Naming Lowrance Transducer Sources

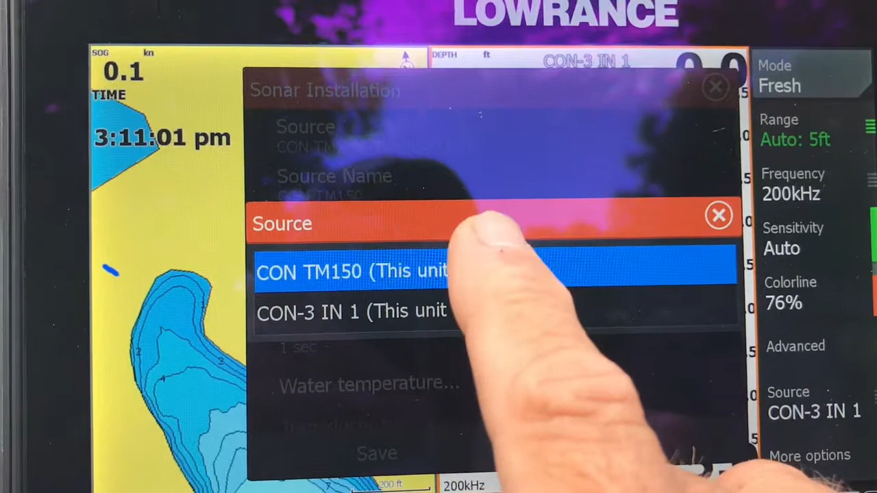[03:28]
On screen: speed 0.1 kn
if you even, you know, know the difference because they're typically rigged,
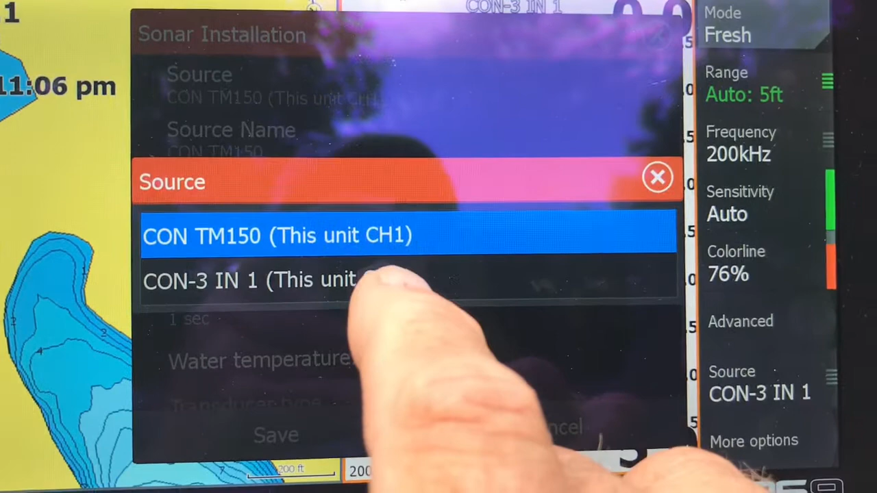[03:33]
all right, by the marina or wherever you bought your boat, all right, and that's all it's going to show. So by naming them, it makes everything a lot easier, all right?
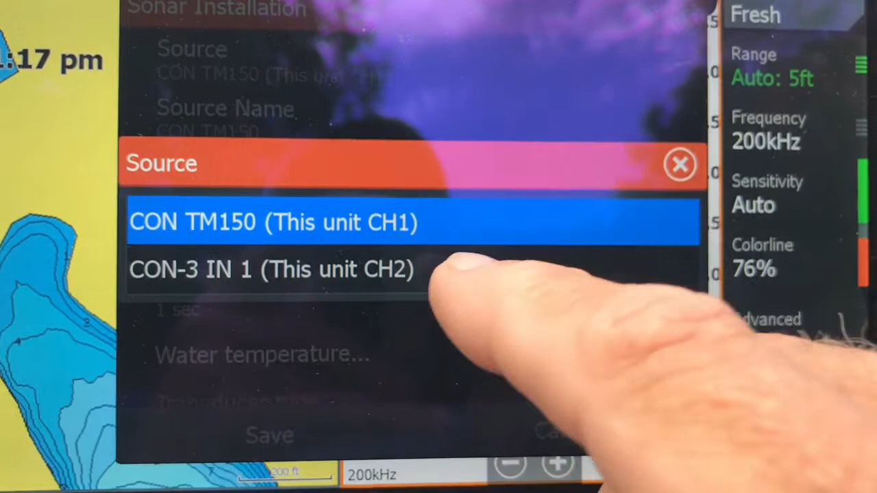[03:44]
So if I touch this one, channel 2, you can see I did the same thing here,
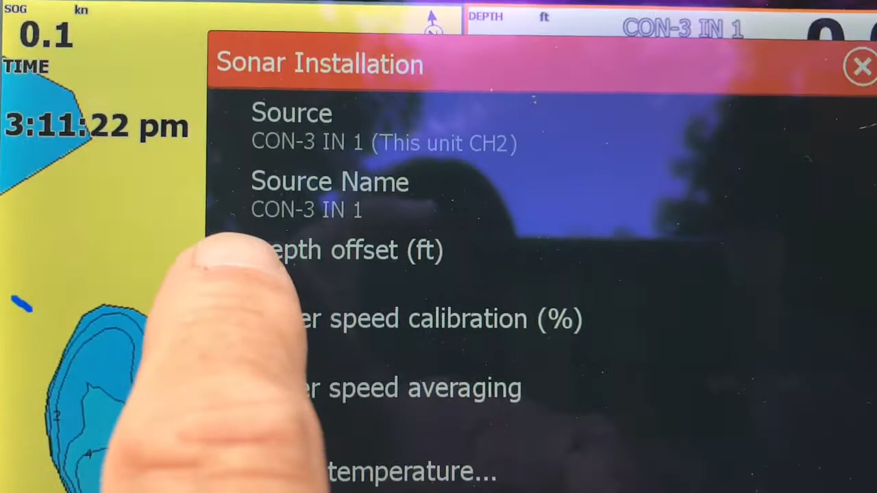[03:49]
console, channel 2, all right? And I named it console hyphen 3N1.
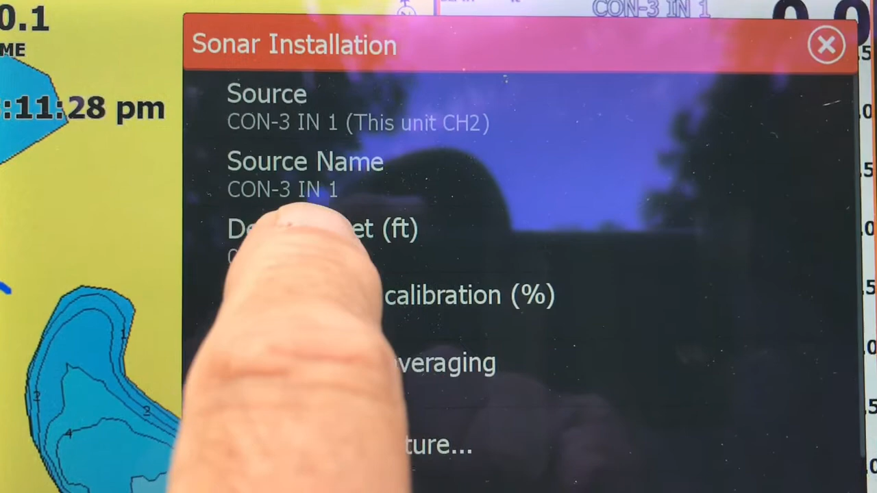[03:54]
So I know what's connected to channel 2. And again, sorry.
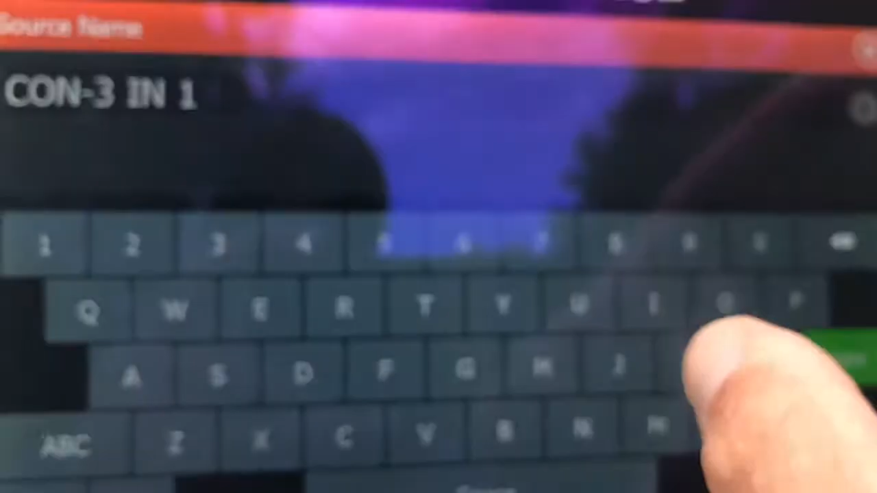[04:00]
And if I go back to channel 1,
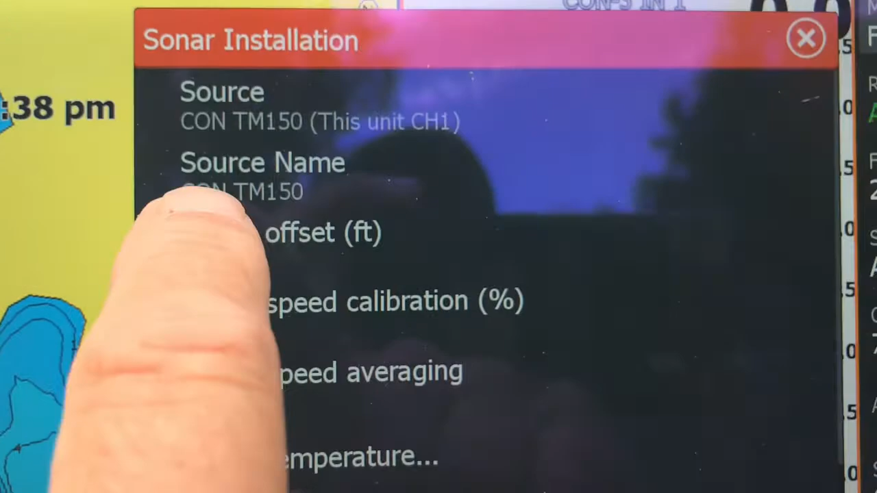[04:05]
I know exactly what's connected to it, which is the Ehrmeyer TM-150,
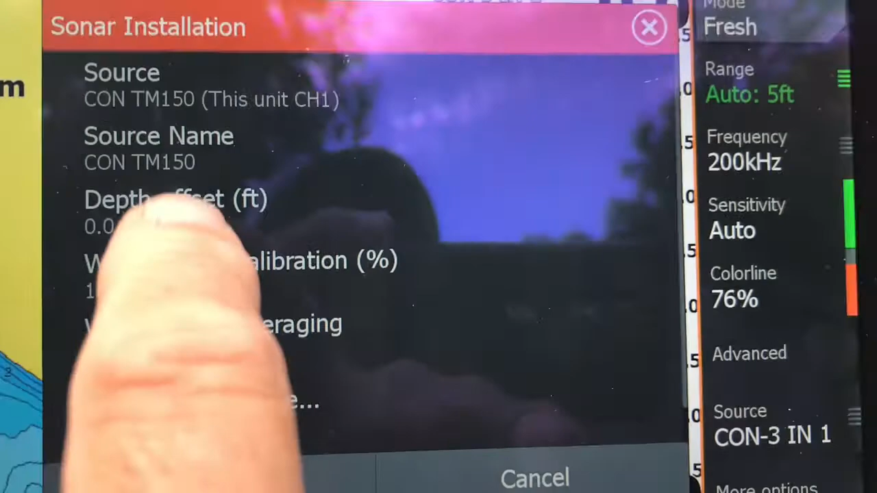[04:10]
which is a high-performance chirp transducer.
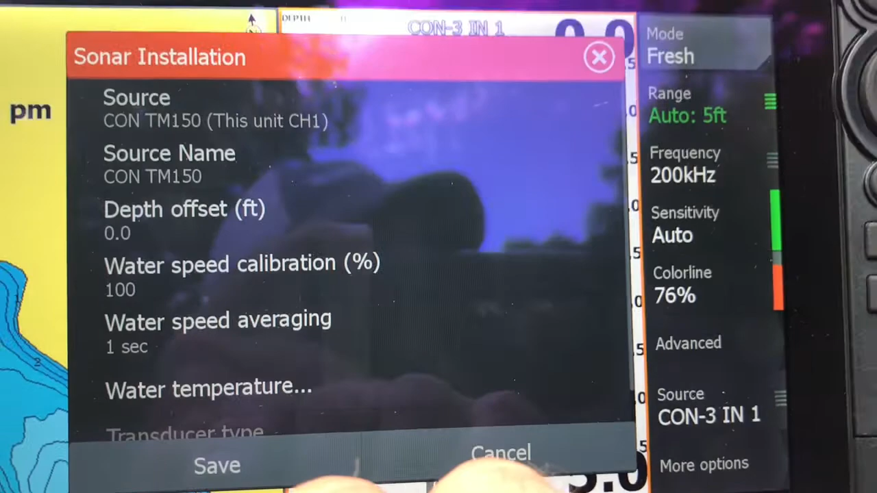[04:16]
It gives very good fish returns on this particular boat. All right, so that's how you do that.
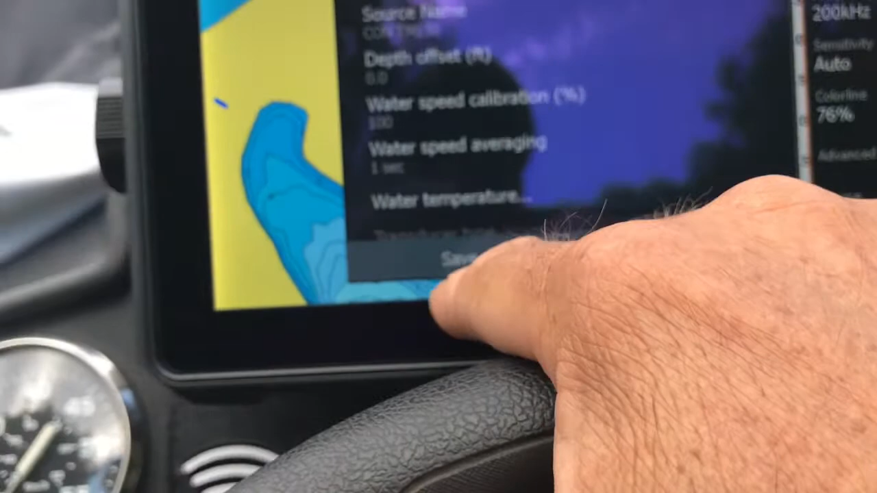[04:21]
And again, anytime you change anything, you always want to press save if you're prompted to do so.
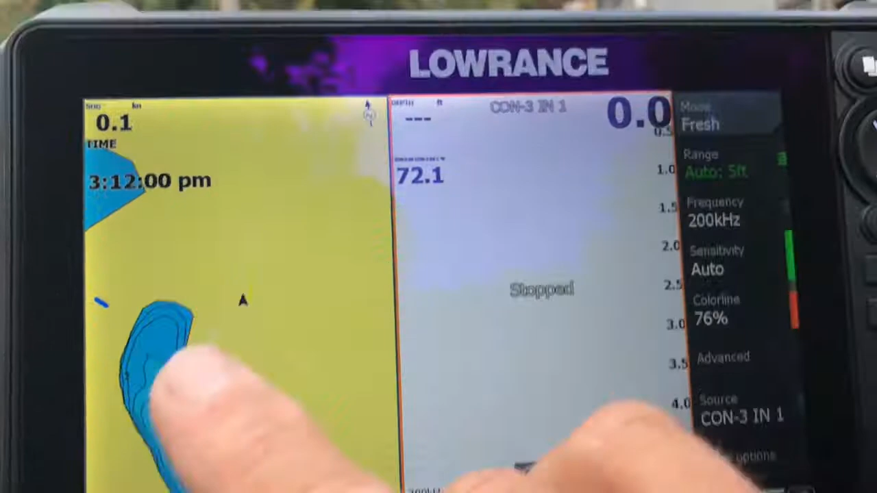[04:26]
Now, once you've done that, you can see here on the sonar page, let me go just to sonar. So we'll go just to the sonar page. And you can see right up here that right now,
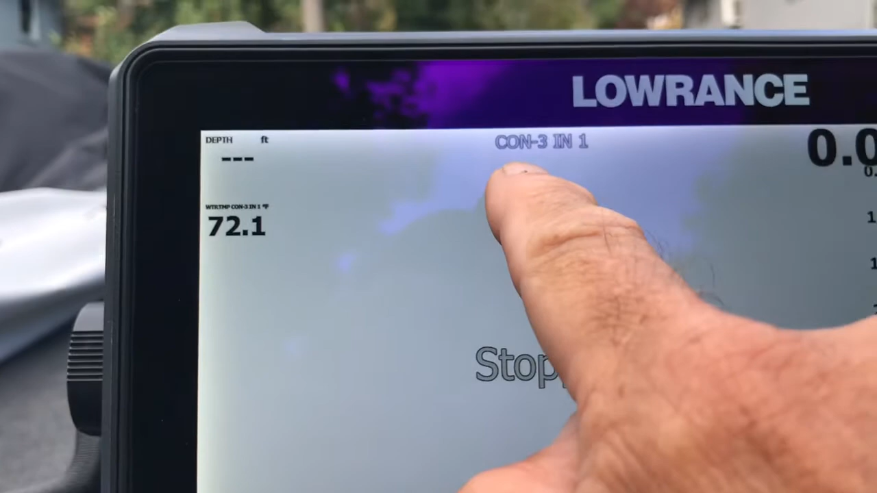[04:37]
all right, it's telling me that, hey, all your information, even though I have it stopped because I'm not in the water,
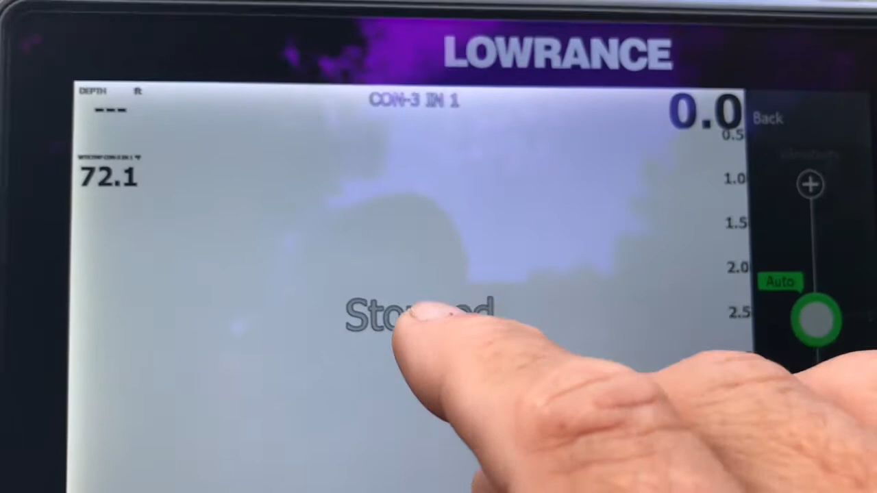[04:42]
that your information that you're viewing is coming from the console active imaging 3N1 transducer, all right?
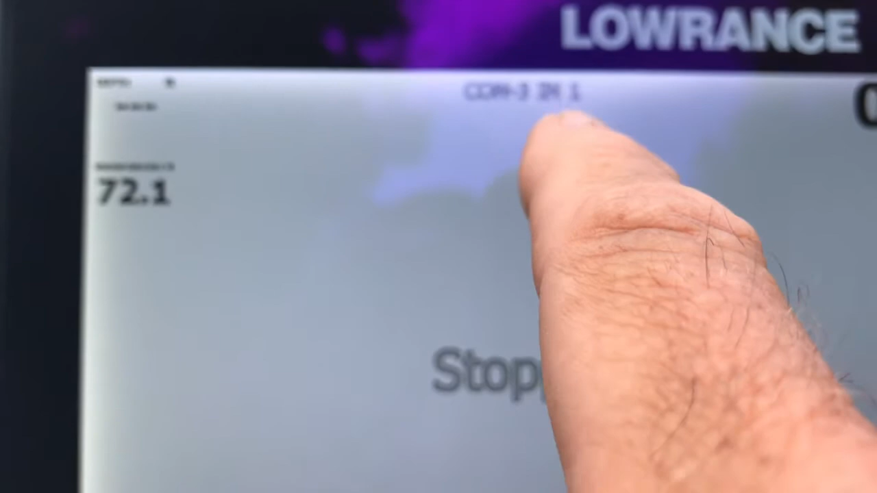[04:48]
If I want to change that,
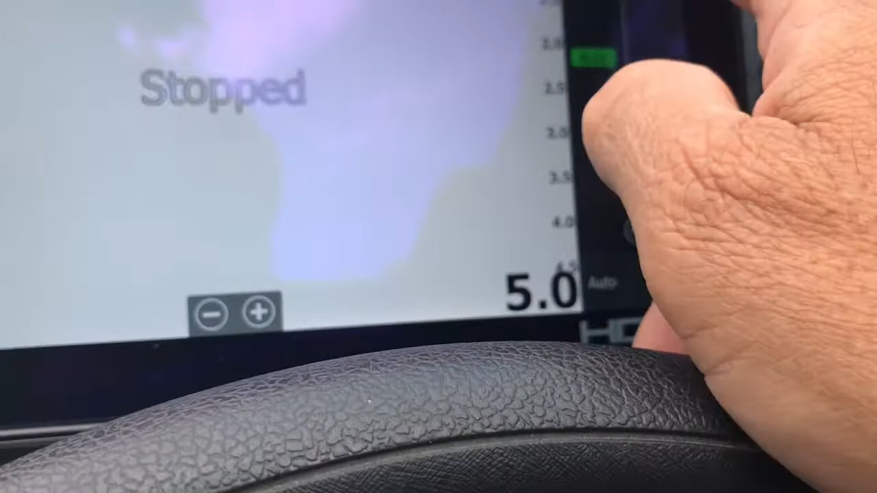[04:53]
I just come over here into my menu and I go to source.
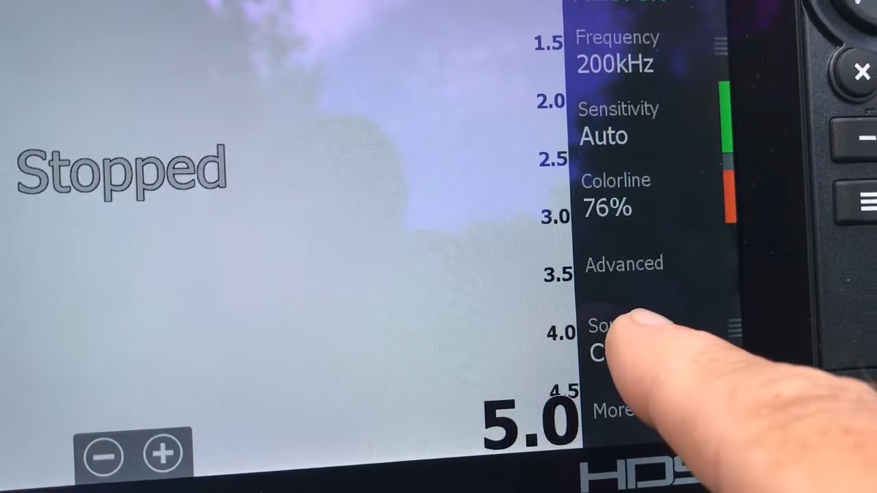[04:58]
And because I have more than one transducer, I can change that.